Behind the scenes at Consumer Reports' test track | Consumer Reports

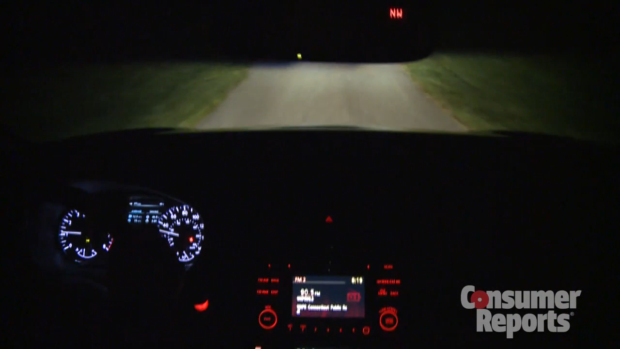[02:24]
And we also drive the car to determine how well that light will be maintained when the car is moving, especially on uneven roads.